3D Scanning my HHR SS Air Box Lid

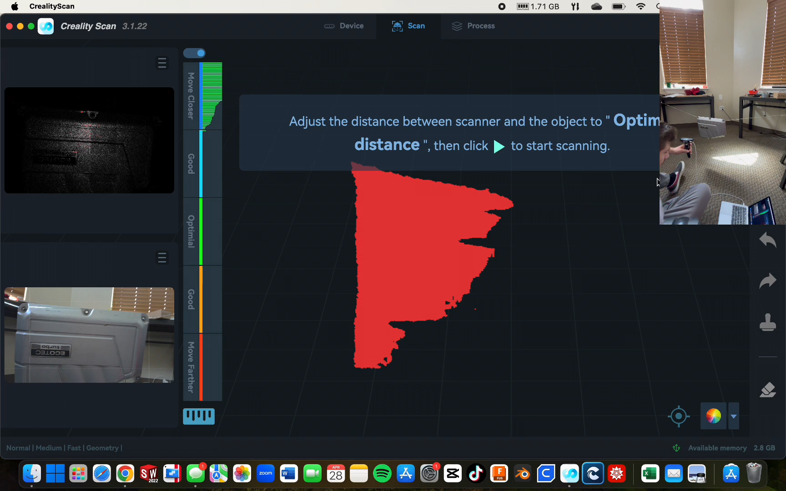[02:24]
Let's see here. Is that what you're making the model of? Yeah, so I'm making I'm trying to get the whole thing, mm-hmm.
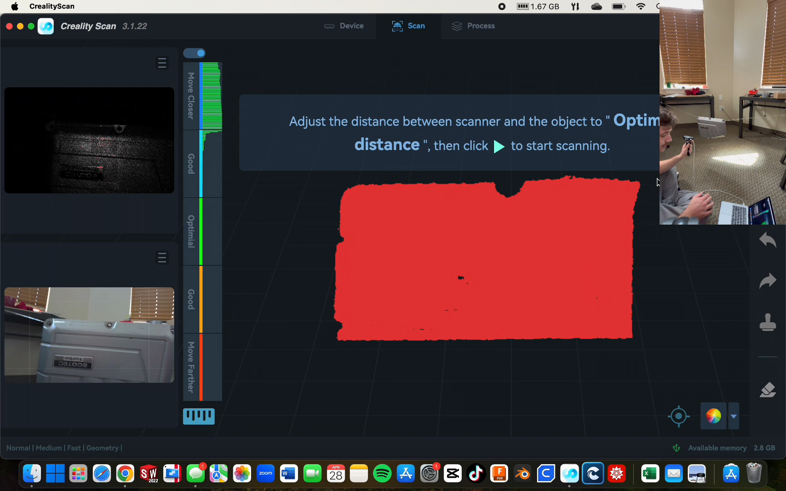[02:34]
but I'm trying to make... Because then I can turn it into a solid object and make a mold mm-hmm.
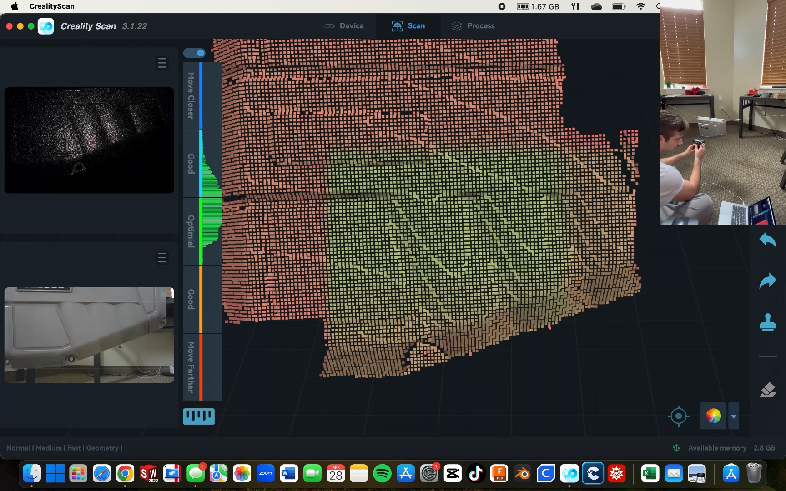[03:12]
This isn't happy. Oh, you dumb computer. Oh, wait, no. That's fine.
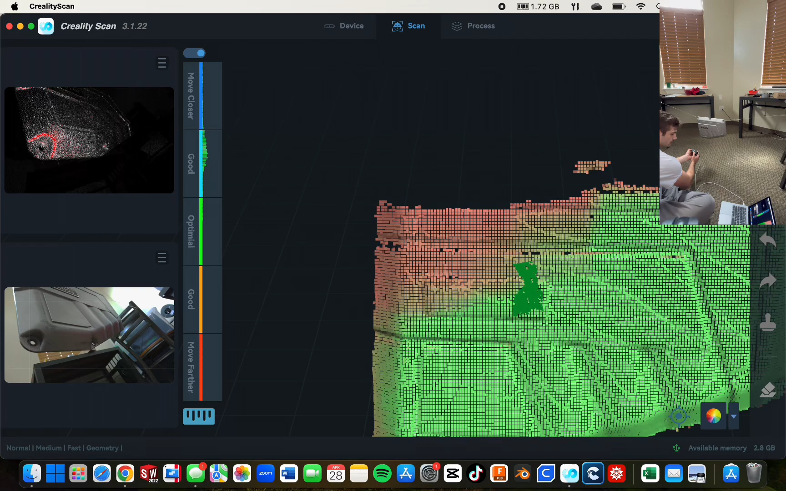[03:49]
Oh, this is going to be such a nice scan if it comes out correctly.
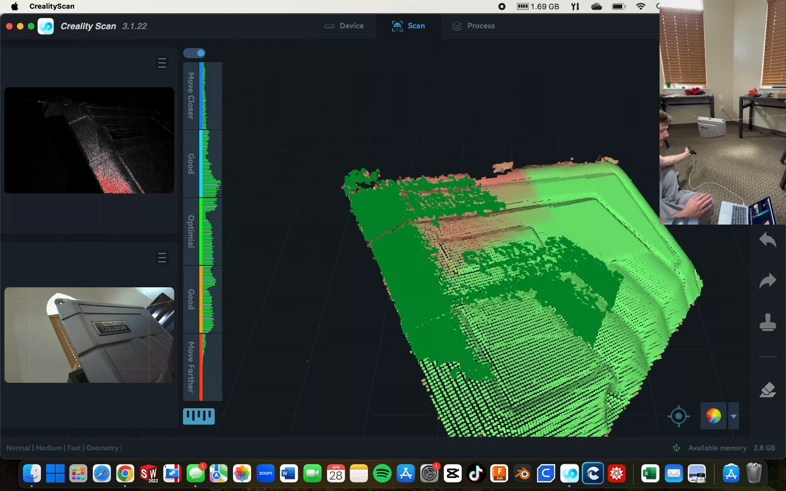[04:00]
The bright light is kind of hard to get rid of, but
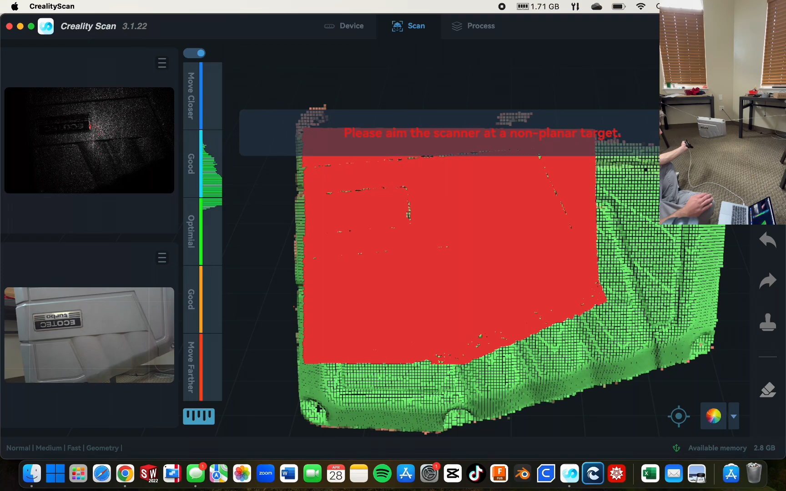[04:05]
given my circumstance
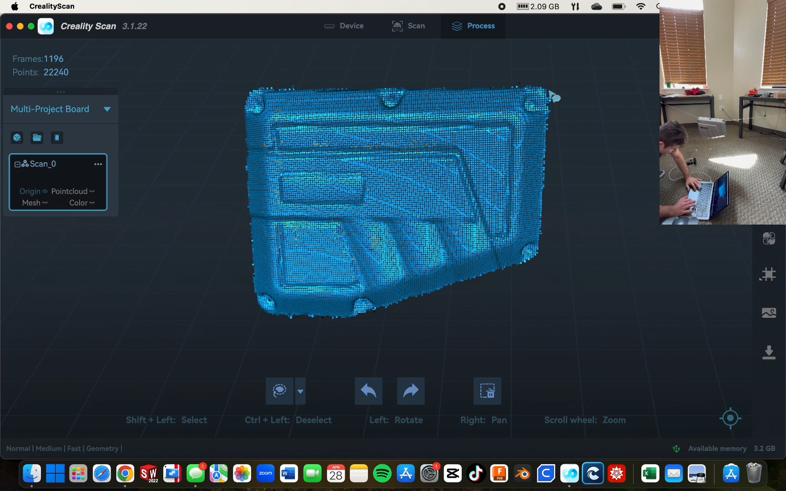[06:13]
The last one was not super pretty. Or close enough to what I desire.